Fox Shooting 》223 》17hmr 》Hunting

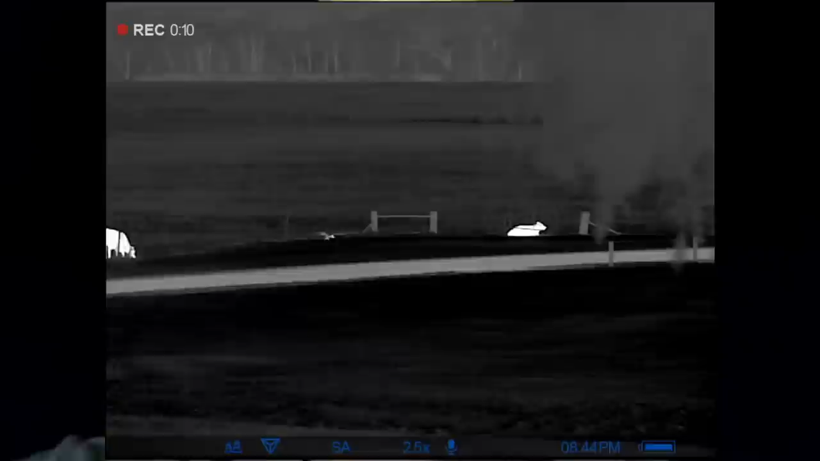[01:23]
You'll see in the thermal footage, it sort of crosses the driveway and heads over towards that timber.
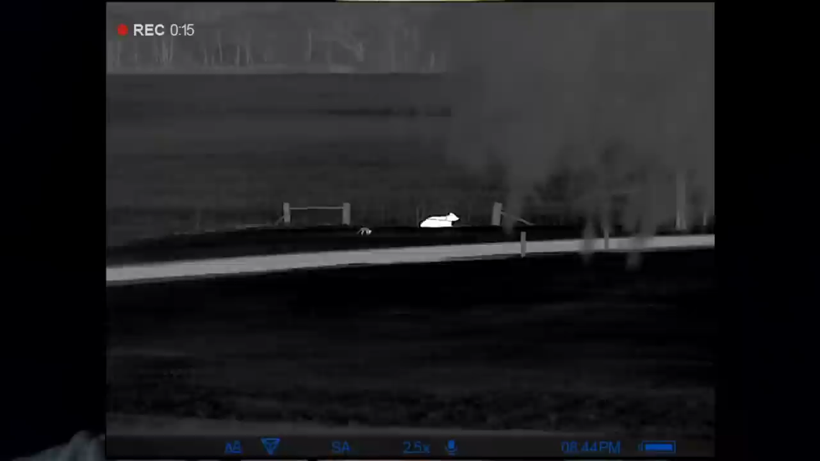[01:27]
I gave it a couple of mouth squeaks and to no avail, it sort of disappeared.
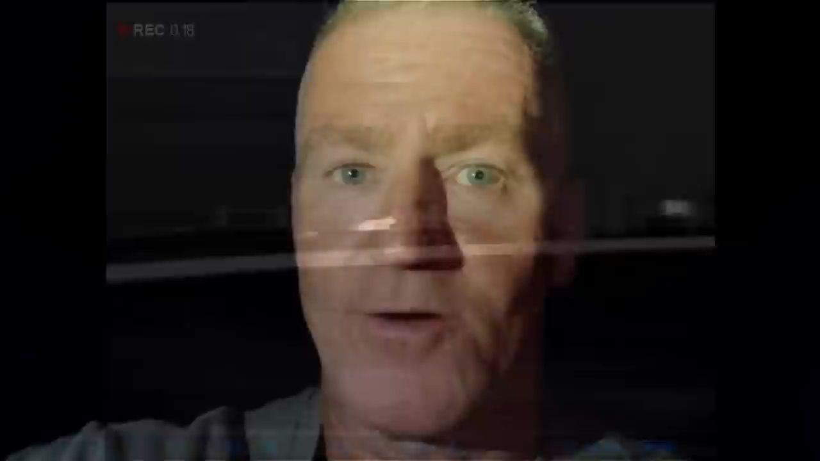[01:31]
So I thought I'd quickly trot out and put the caller out and see if I can call this fox up to it. And I'm 10 to 15 metres away from the rifle and I'd be stuffed, but the bloody fox starts walking up the fence line, walks right up to, 5 metres from the rifle.
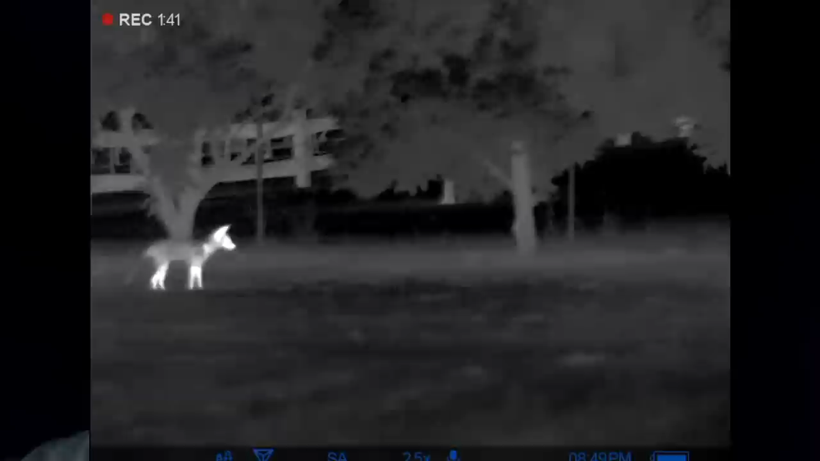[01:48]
I snuck over and it just stood there and watched me. So obviously a very young, dumb fox, and she gave me enough time to get onto the rifle,
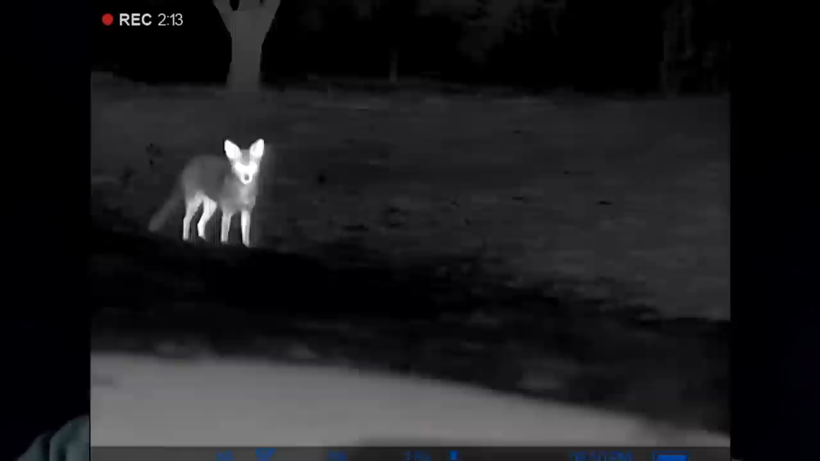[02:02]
and as she started to walk away, I gave her a little lip squeak. She pulled up and put one into her at about, 15, 18 metres. Shot a little bit low,
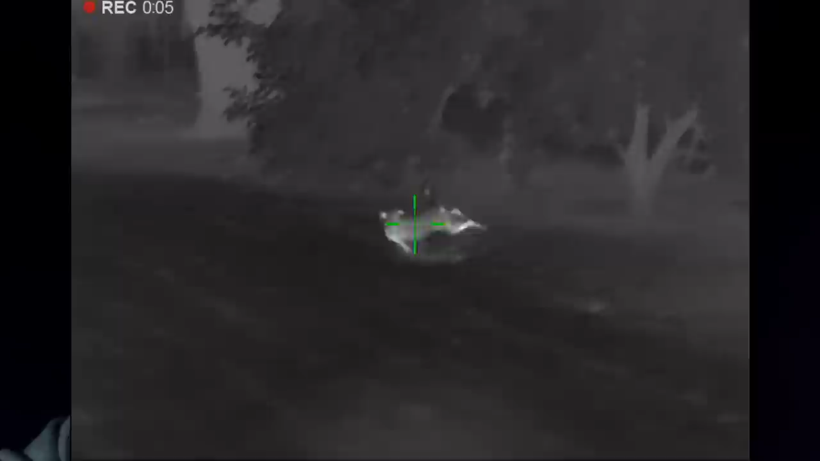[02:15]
as you'd expect with the 3-inch gap between the centre of bore and centre of scope.
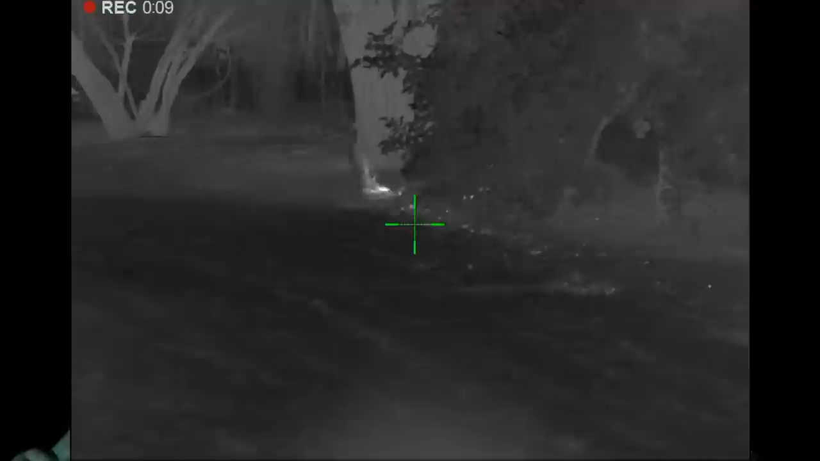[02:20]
But yeah, in the heat of the moment, fox down. Totally unexpected.
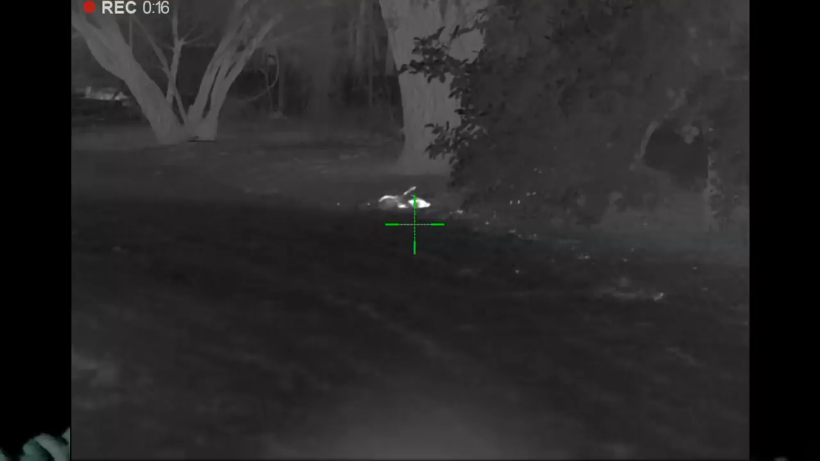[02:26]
Let's go and have a look at her. So I was right here. My rifle is right there.
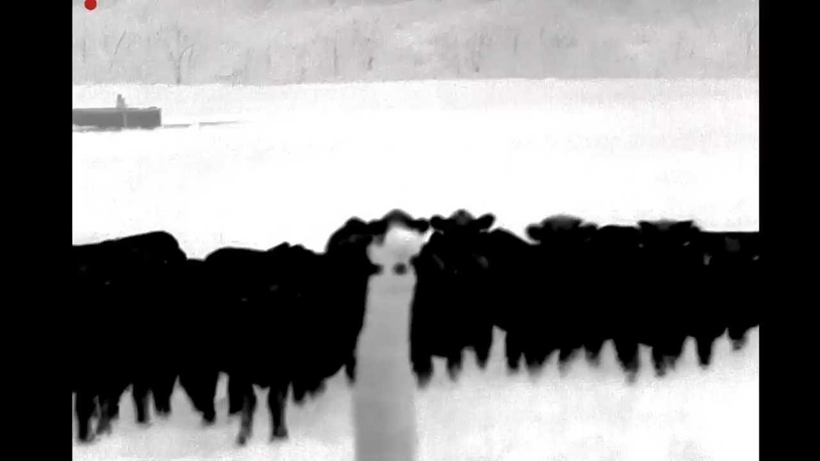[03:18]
There's a caller just there. The bloody cattle are coming from everywhere.
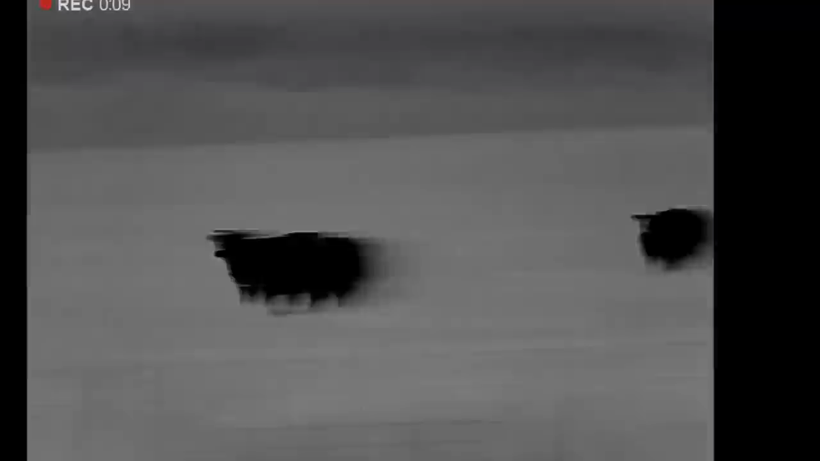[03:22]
So I just changed the call and I had a fox just come legging it around this corner. I've got the caller sitting just there on the fence post.